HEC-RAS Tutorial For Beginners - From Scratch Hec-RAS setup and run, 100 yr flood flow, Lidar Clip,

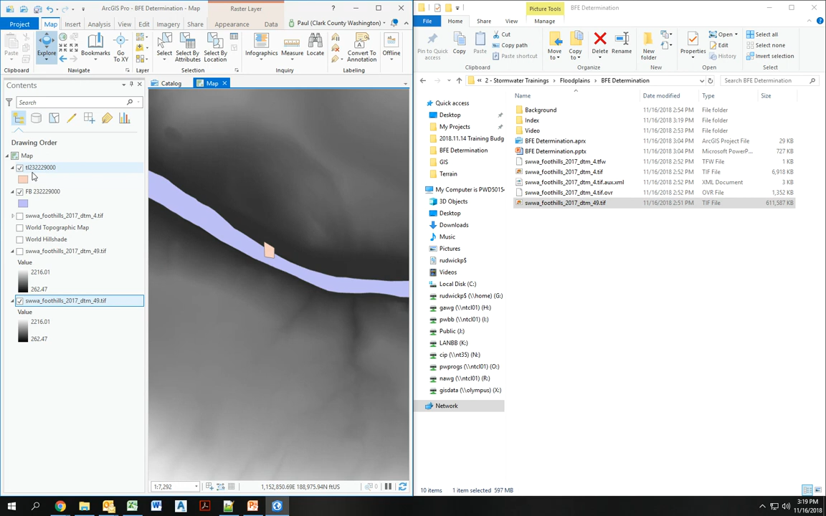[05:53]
Here's the tax lot. This is where the property is. You can just right click on this, go to data, export raster.
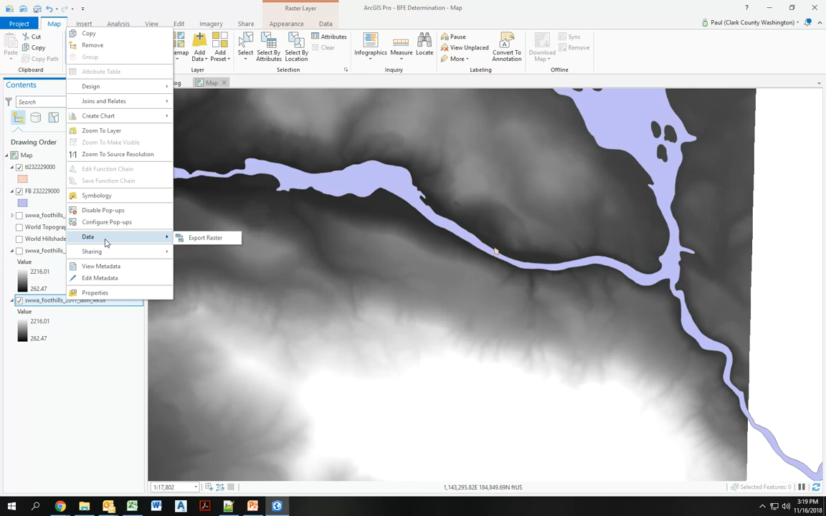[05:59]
There's some, an export raster command you can use if you have ArcMap. But I can pick where I want it to go. Again, I really like this feature right here, clipping geometry. I can just do current display extent so that I can, you know, make it bigger, smaller, and automatically makes the clip area. Save it to a TIFF is what I'm going to want to save it as.
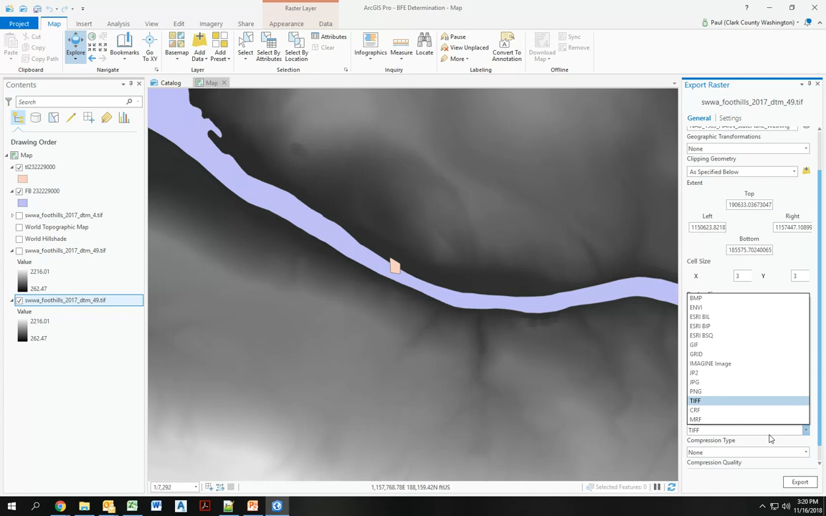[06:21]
And then I can export it. This is what I end up with.
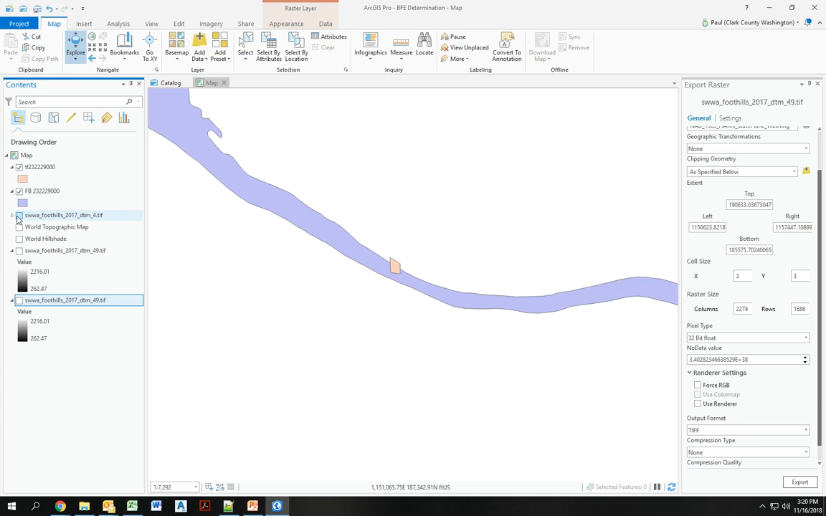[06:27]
There you go. A smaller version of, you know, the information that I want.
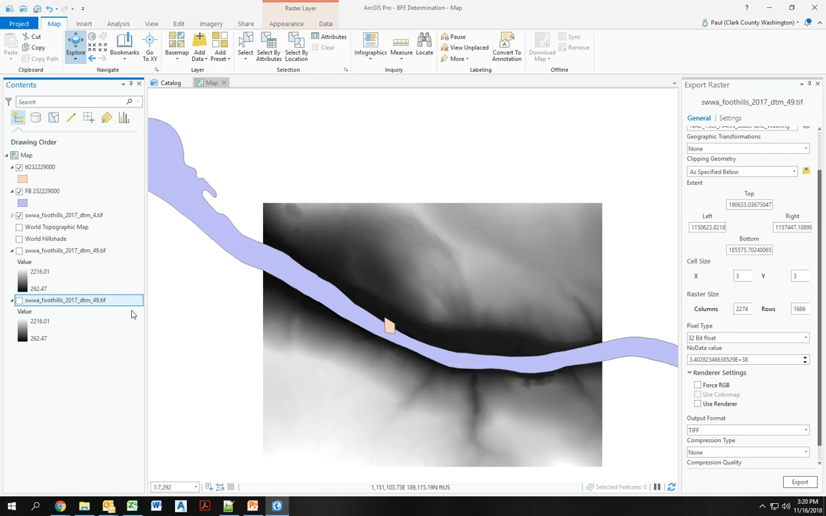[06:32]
So now that I have that, I've actually already saved that right here. I'm going to open up HEC-RAS.
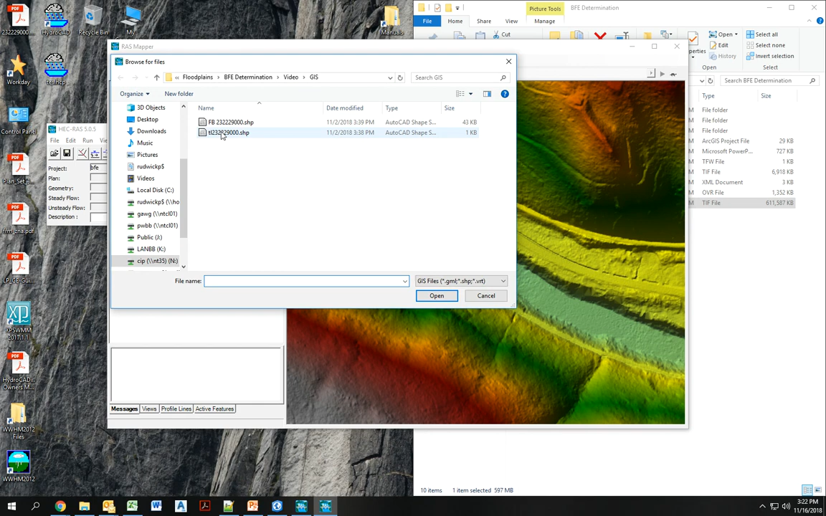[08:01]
So say I already have my HDF file that RAS has already converted, then I can use that. So I already have mine in here. And then another really cool feature, you can add shape files in here. So I know exactly where my tax, where my property is. And this is the flood boundary that FEMA gave. You can see it's quite a bit different than where it should be.
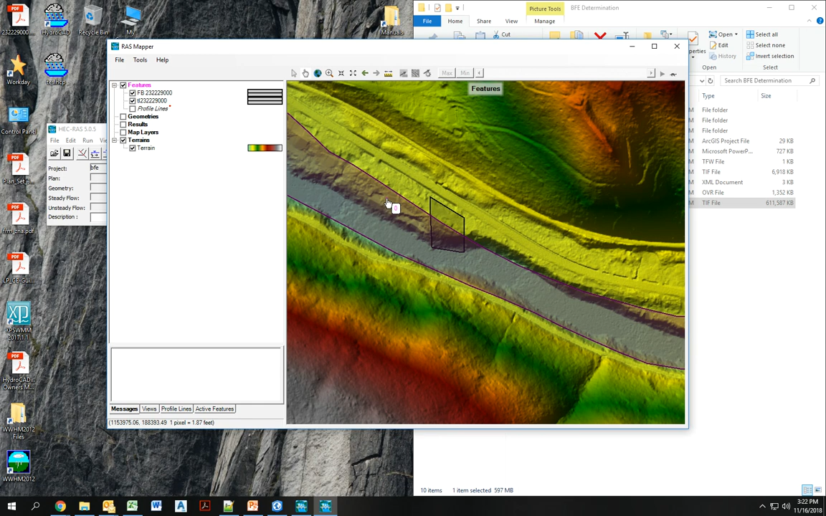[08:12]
It probably should be slid down south quite a bit. Okay, so let's build, I'm going to build my actual model here within RAS Mapper. So first, go to Geometries. I'm going to add a new Geometry, call this East Floor. Add a river, add a Geometry. I don't need to go back too far, but you know.
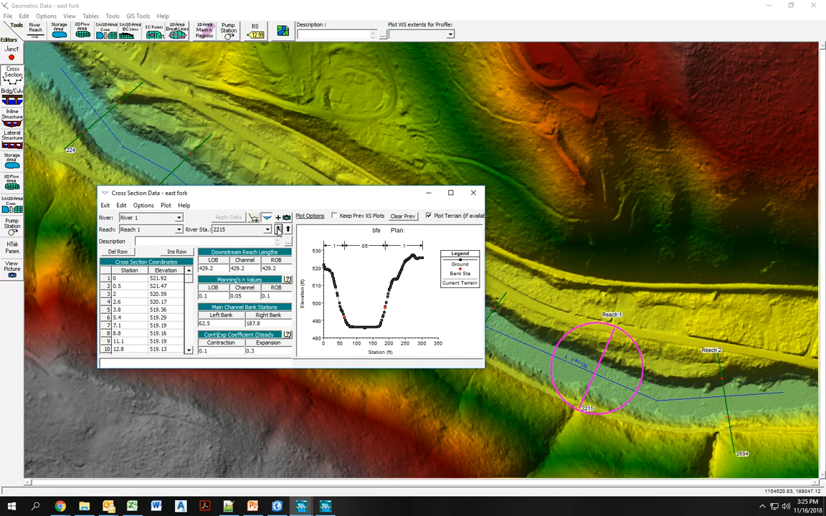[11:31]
So again, another piece of conservative design that I have in the system. You can see this Manning's end values are now showing up on the top. And that's what those bank stations define. Where does the Manning's end value change? Let's save my geometry data.
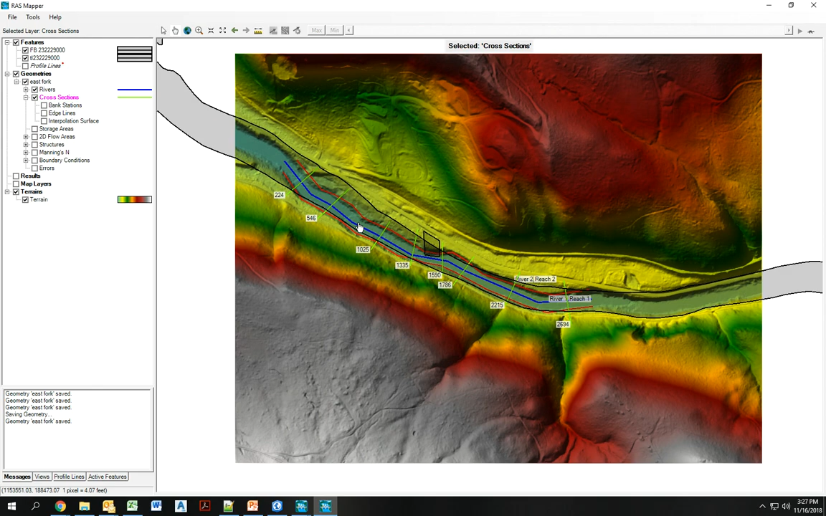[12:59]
Actually, one of the cool things you can do with RAS Mapper, I can come in here and I can actually check what this slope is. And I'm with it right now. Here we go. Plot terrain. There you go, slope. Give me a 0.02. I can plot the terrain of that if I want. I can actually even, you know, check some of this terrain if I wanted to.
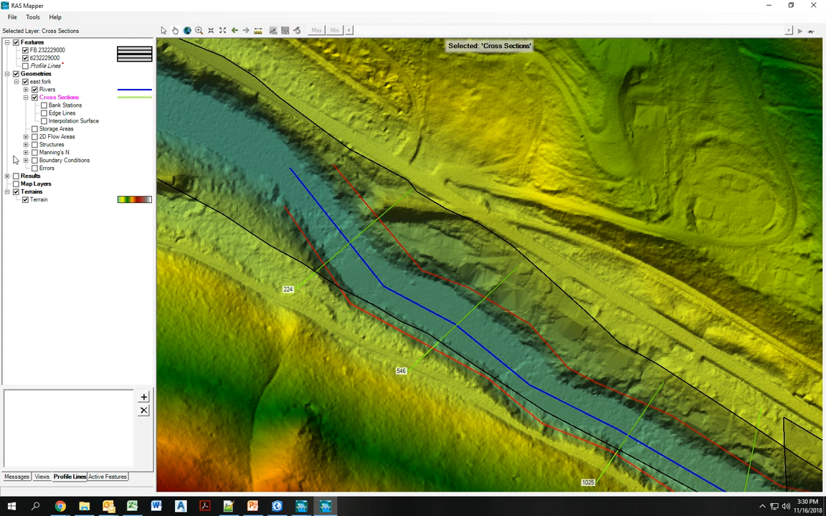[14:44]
And now I should have some results. And there you go. You can see how different this is than this other one. And there you go. If you wanted to export the new boundary condition, you could manage result maps. And you could come in here and
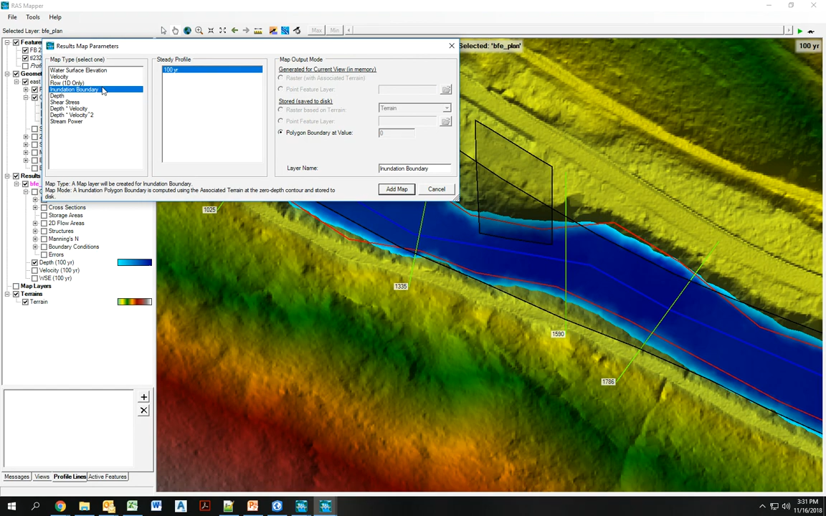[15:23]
leave you a new map. So you could do an innovation boundary. You could do it as a shape polygon. And this value, which if I turn off the depth, I should be able to see.
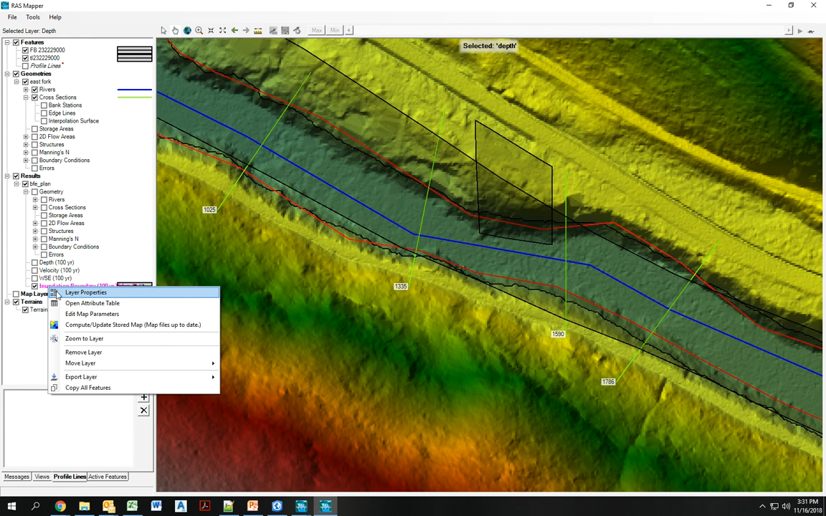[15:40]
I can now export layer as a shape file if I want. All right, so hopefully that gives you enough information to determine the base flood elevation. Like I said, I didn't actually show you what that was. So I'll then come in here. And you can actually just click on it. And you can hover wherever you want. This is actually the depth of water. I really want the water surface elevation.
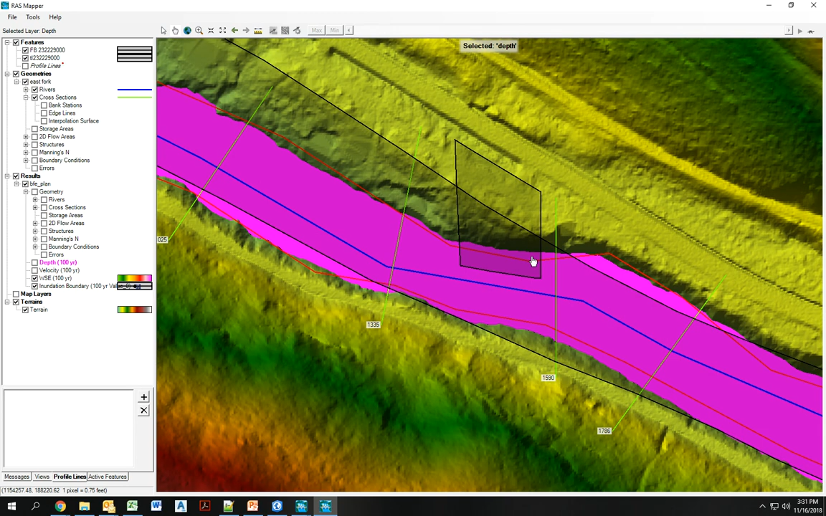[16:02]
496 is the highest base flood elevation for this property. If you want to add a factor of safety to that, you're more than welcome to. I would definitely make sure I check the datum. Because I use 2017 LIDAR, I'm sure it's a NAT88. And in Clark County, we use NAT2947 adjusted. So I'd have to adjust for that value.